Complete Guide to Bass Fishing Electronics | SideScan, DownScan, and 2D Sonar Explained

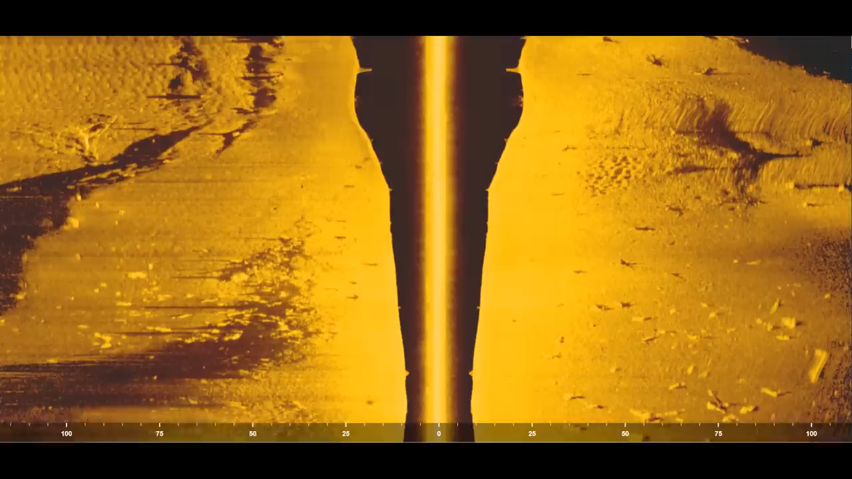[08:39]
So now here's a look at this spot using the side scan on my hummingbird. And before I actually got to the spot that I wanted to show you all,
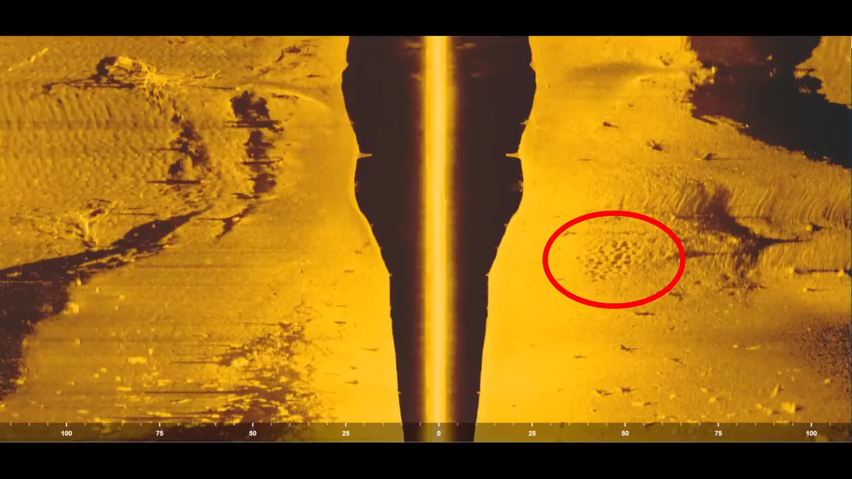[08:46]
I saw these little depressions or little craters on the bottom on the right side of the screen. And those are actually bluegill beds.
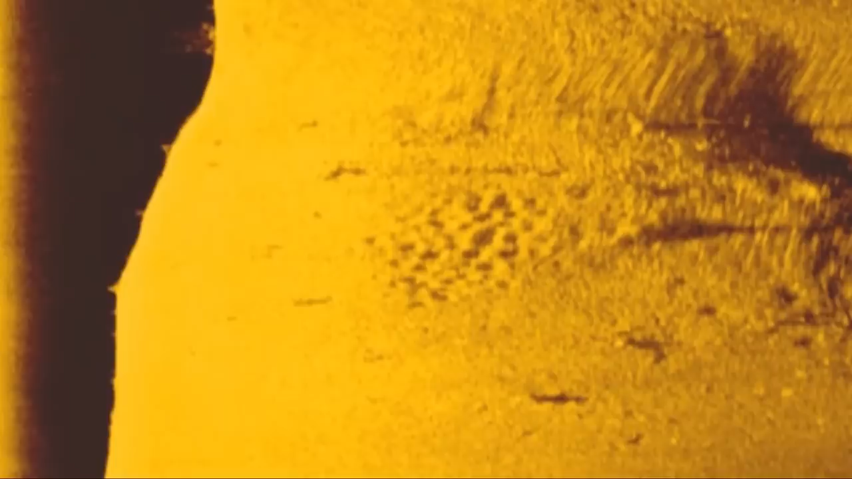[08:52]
Whenever you see something that looks like this on your side scan, those are going to be places where bluegill actually spawn. And this is a great place to catch fish and big bass in the summertime because the big bass
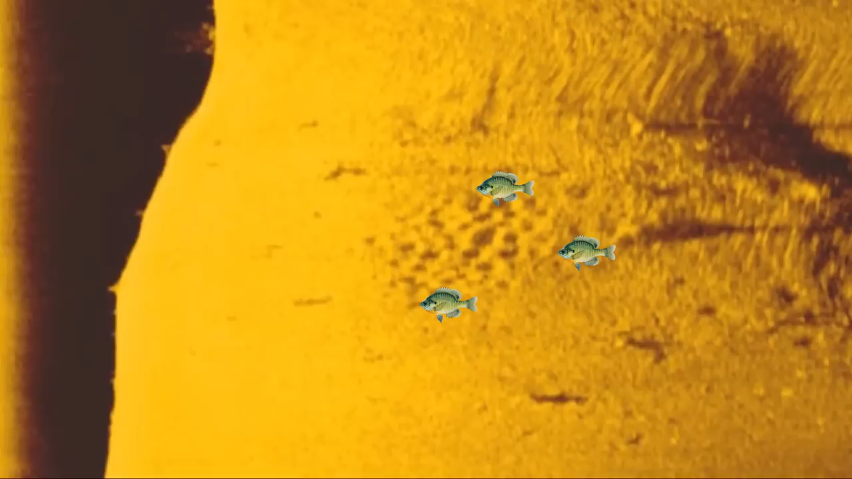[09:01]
will get up on this ridge and they'll actually feed on those bluegill. So whenever you see those little craters or depressions, mark them on your side scan and come back and fish them in the summertime and you're going to catch some big bass.
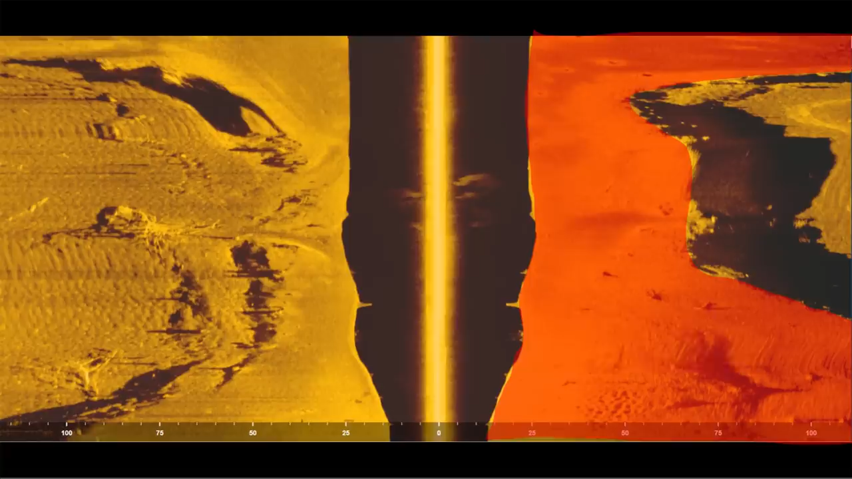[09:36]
So basically what that means is this is the top of that ridge and it's in about 15 feet of water.
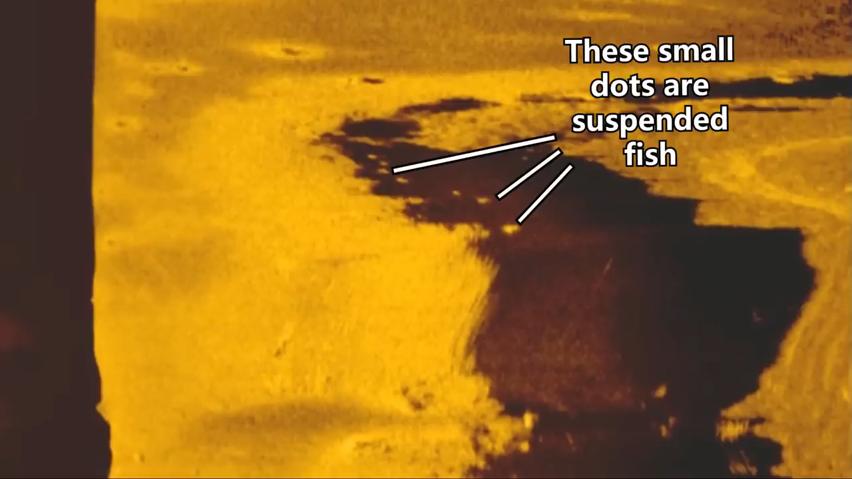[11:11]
And so what this means right here is that the fish are actually suspended off of the drop. They're not sitting up on top of the ridge. They're actually sitting in the middle of the creek channel suspended. Maybe in 10 or 15 feet of water over 45 feet of water. And normally when I see this, this means the fish are inactive and they're not wanting to bite.
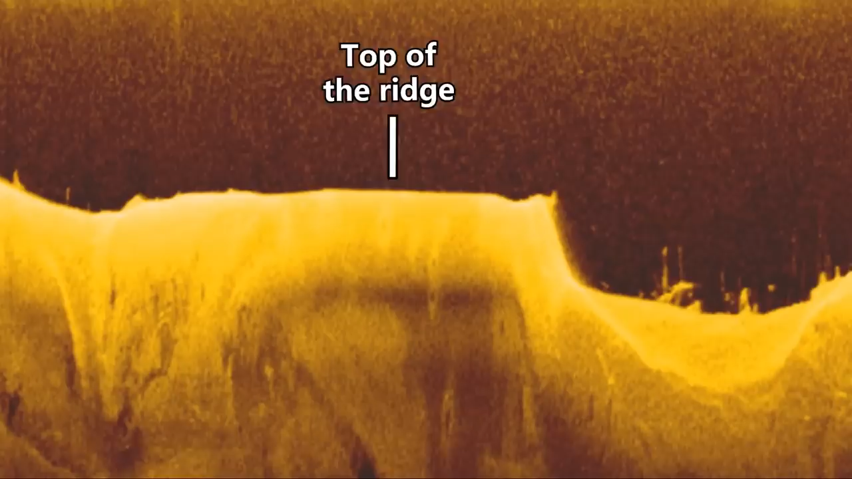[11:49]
This is the creek channel right here. And they're all suspended out over the top of this creek channel and no fish are up on top of that ridge.
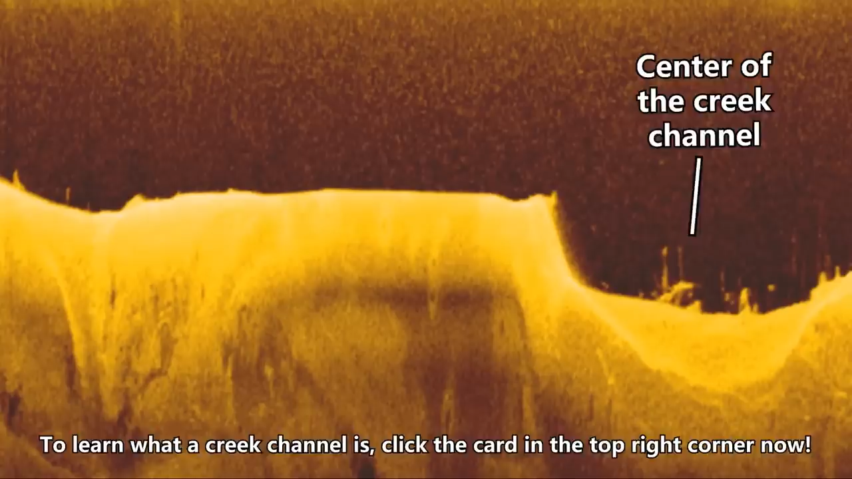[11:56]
And normally when fish are actively feeding, you'll actually see them on top of that ridge. And here's an image from my hummingbird from the summer where I actually found a big school of bass. They were on top of a ledge and they were actively feeding.
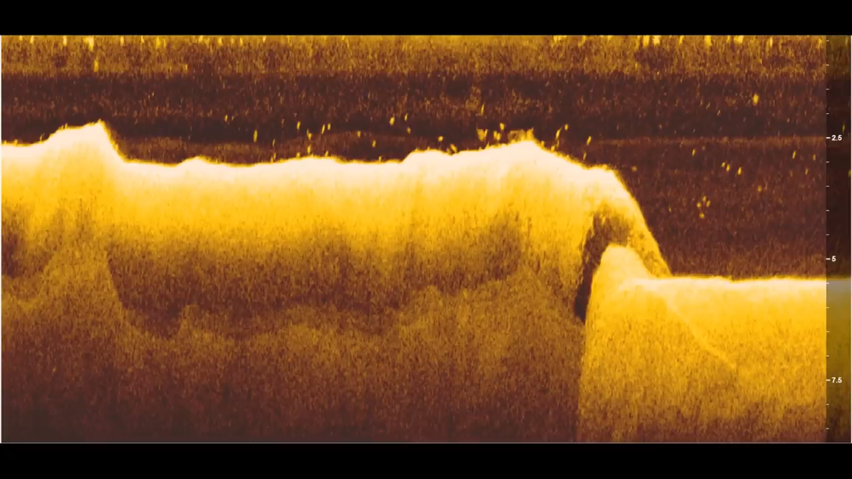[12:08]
And you can see all the little dots sitting on top of the drop and then it drops off into deeper water. So this is the top of the ledge, this is the creek channel. And whenever the fish are up on top of the ledges or on top of the ridges, that's when you know they're going to be active.
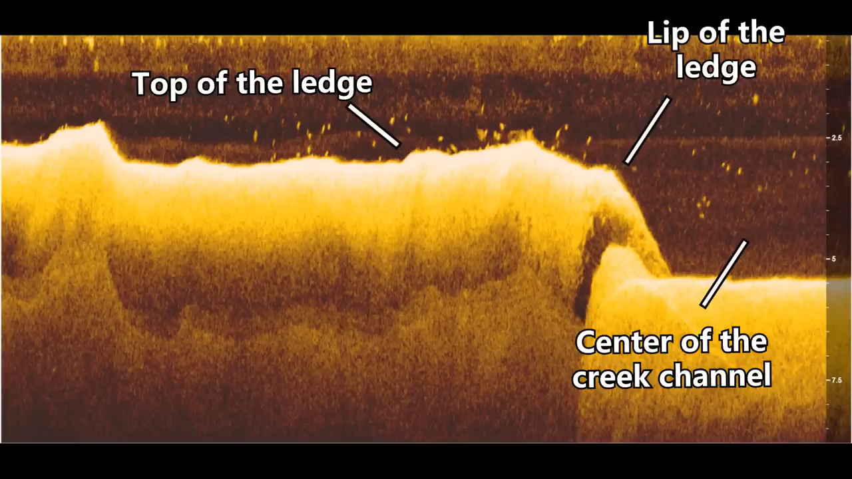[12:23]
If they're in the creek channel or suspended over the creek channel, they're going to be inactive and it's pretty tough to get them to bite. Okay, so hopefully tie it all together.
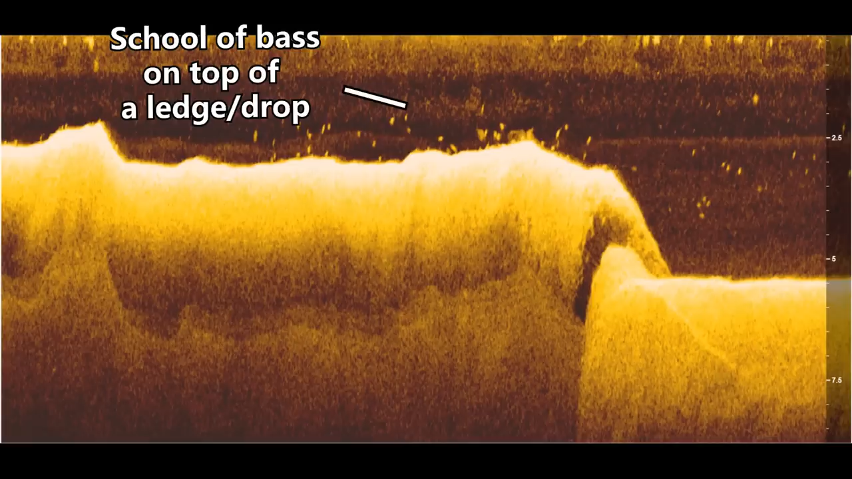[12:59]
I can see if there's fish actively feeding on top of the drop and I can also scan out to
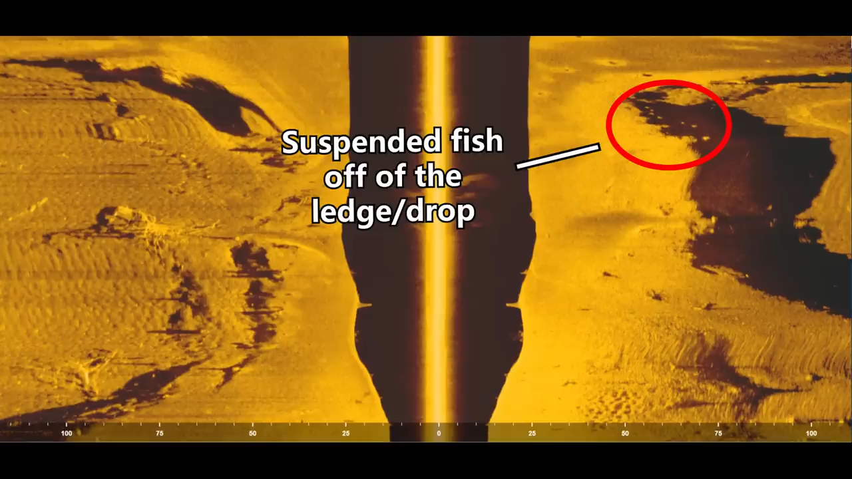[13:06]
the side and see if there's any fish suspended over the creek like that other image I showed you on the side scan. So I can both scan the top of the ledge and off the side of the ledge at the same time.
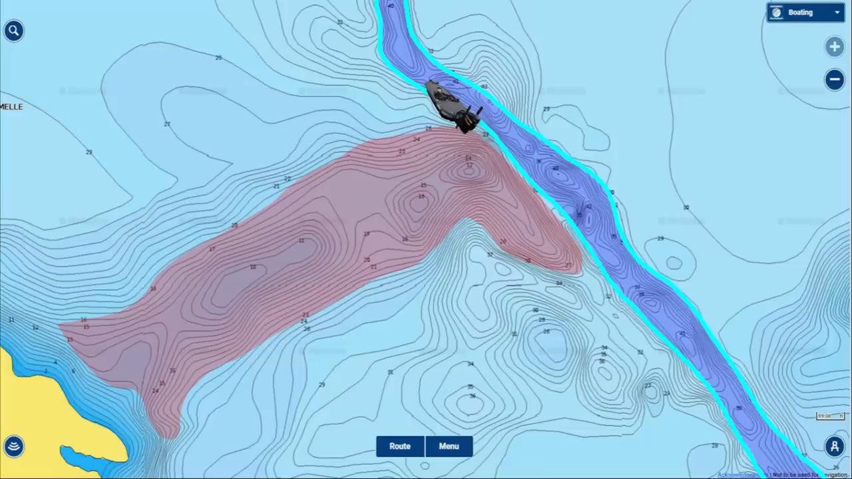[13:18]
So whenever you're graphing offshore structure, try to drive right along the edge of that creek channel and you're going to find more fish. Well, this has been a little bit harder than I was expecting to explain how I use my electronics to find fish. There's a lot going into it.
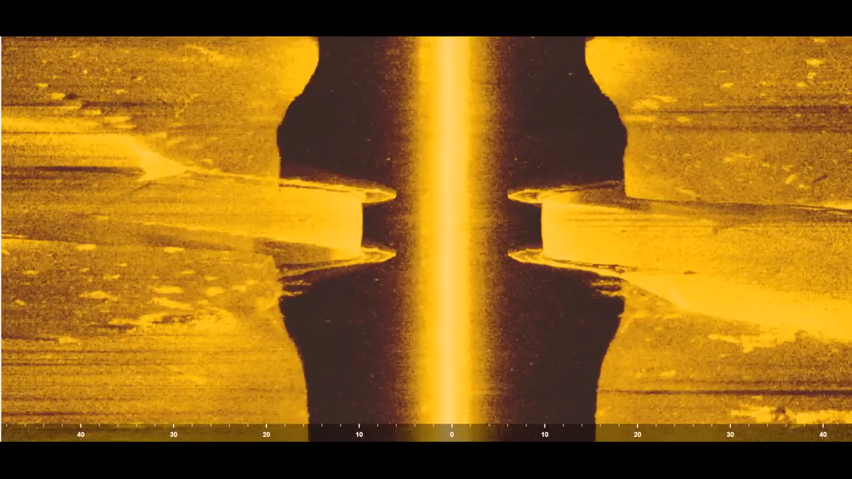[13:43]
So to kind of take a little bit of a break, I want to show you guys some cool images from some underwater bridges and roadbeds on Lake Maumelle. And right here you can see a nice road and an actual bridge that runs in the middle of the lake here. And then I took this other image that's actually really cool.
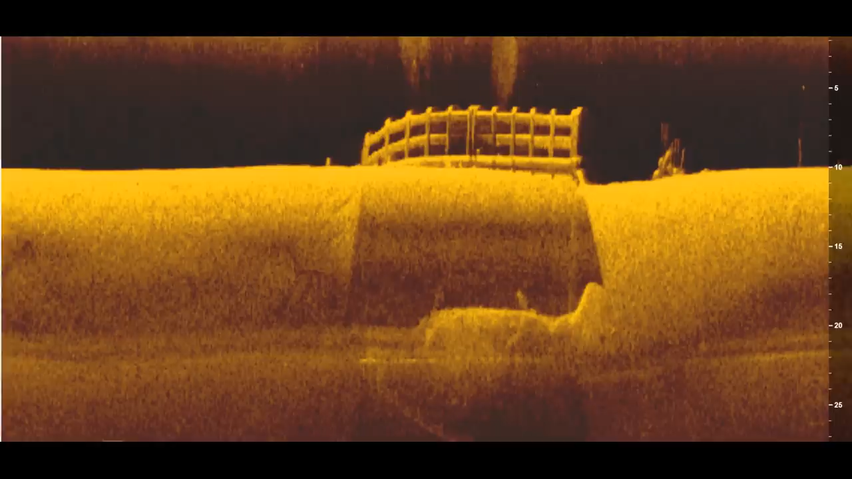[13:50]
It's like the top of that bridge and you can see the actual graded fence on the top of that bridge using the down scan. And I thought that was just a really cool image that you all might like.